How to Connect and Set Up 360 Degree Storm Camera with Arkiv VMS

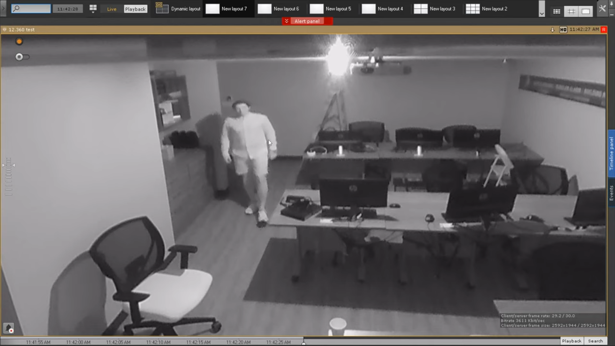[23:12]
That's infrareds. But now if we take a look at Oleg as he's approaching, we're taking a look at Oleg. Well, it's quite pixelated because we are right now completely in the dark.
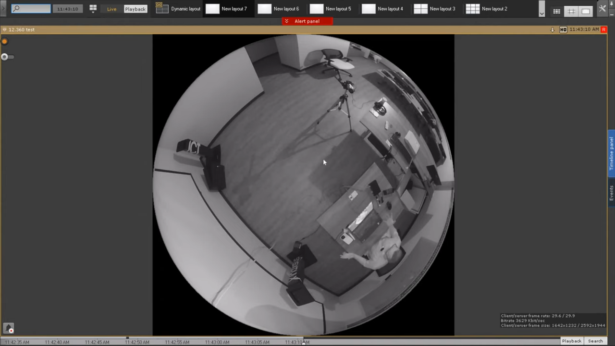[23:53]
it shows exactly what we can do with a 360 degree camera. Uh, what you can expect, it's going to turn back in color, what you can expect as image quality based on the resolutions.